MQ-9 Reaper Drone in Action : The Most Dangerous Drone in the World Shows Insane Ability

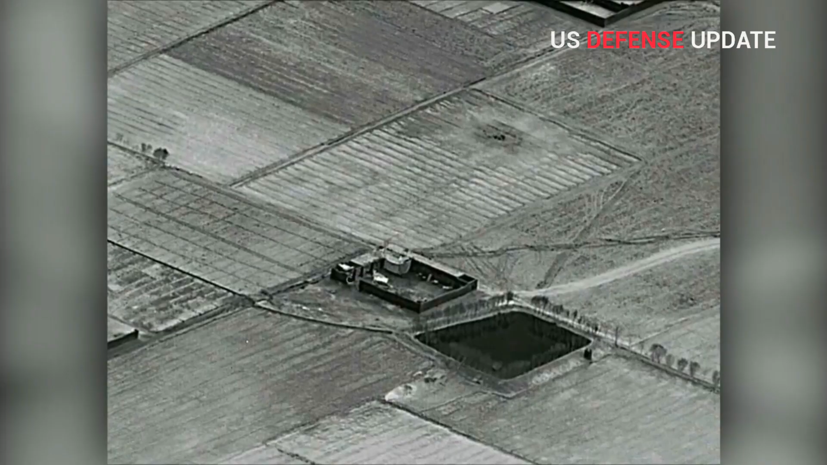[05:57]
There is almost no escape from the acute vision of MQ-9 Reaper cameras.